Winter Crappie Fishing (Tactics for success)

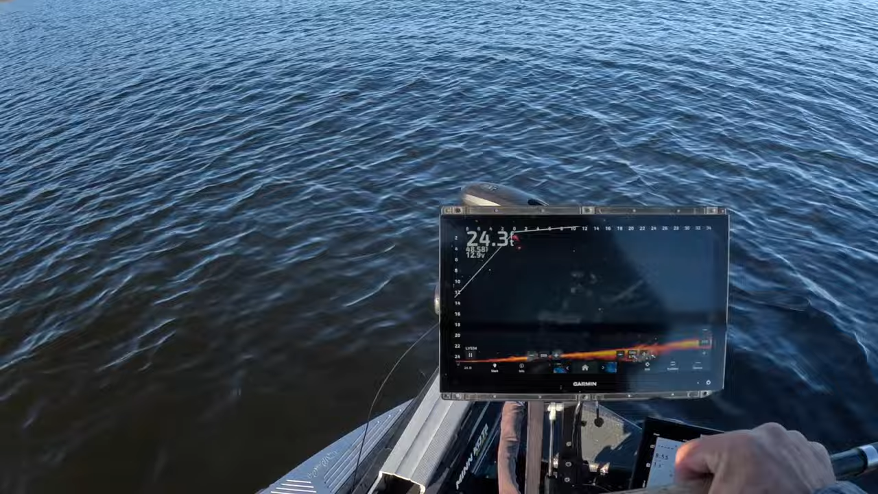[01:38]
telling you right now guys this thing is fantastic so try it out that's what we're going to be fishing with all day today
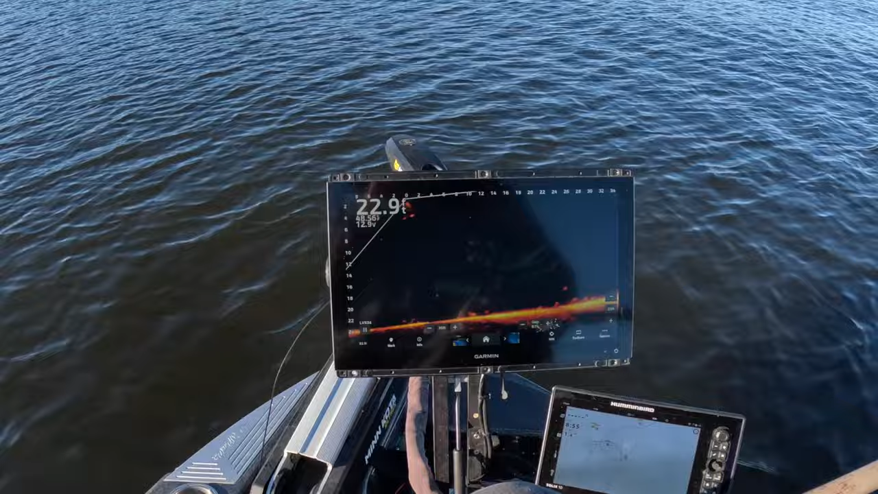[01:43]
and uh right now we're just we're looking at fish on structure and in the mud so uh stay tuned here we're going to put some big fish in the boat
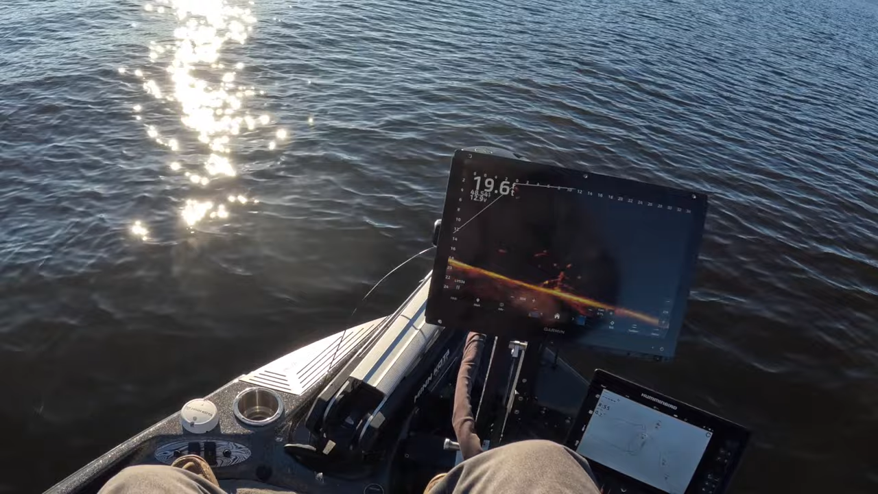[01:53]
and sometimes we vertical fish and that's what makes a 10 footer so powerful is that your ability to maneuver and be efficient and
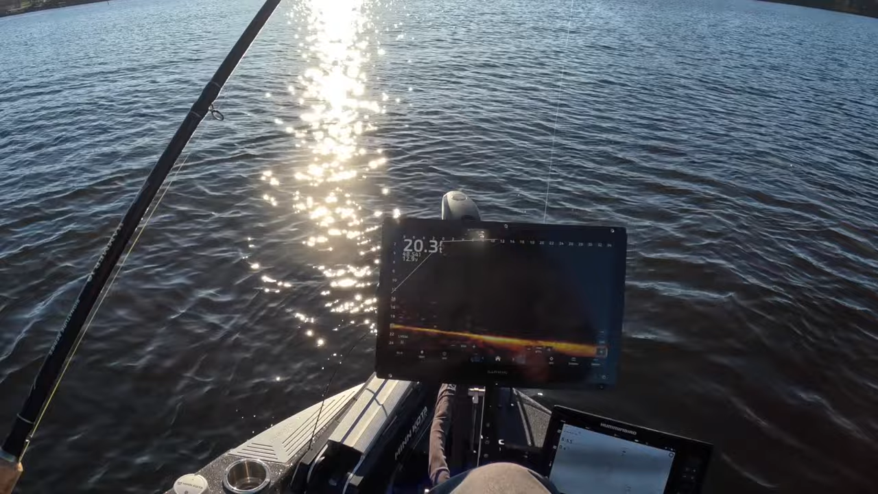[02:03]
fluid is critical and i think a 10 footer gives you that i don't think you get it with i'm not saying you can't do it but with a shorter rod see these guys right
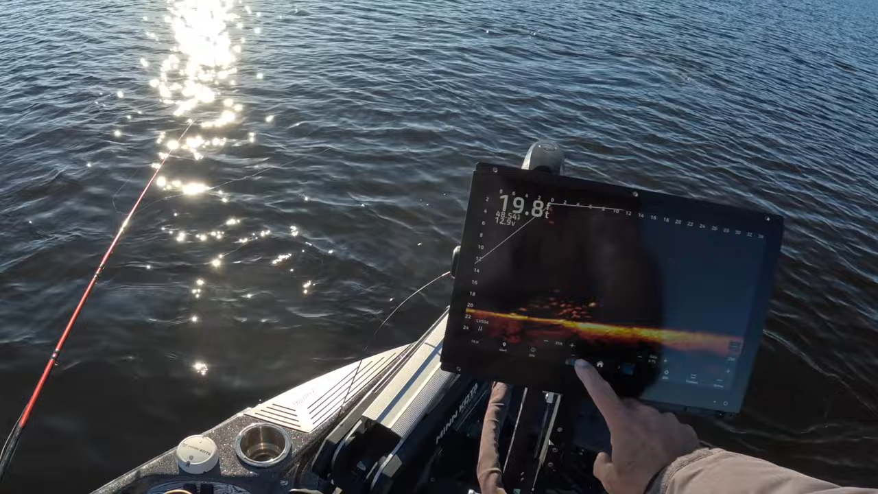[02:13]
here they're moving around and i'm able to stick with them and adjust extremely quickly and stay away from the trolling motor at the same time with a 10 footer now we should be falling right into these fish right now there it is i put the rod tip in the water i can release a bail just a little bit more boom there it is oh we got hit there too good fish guys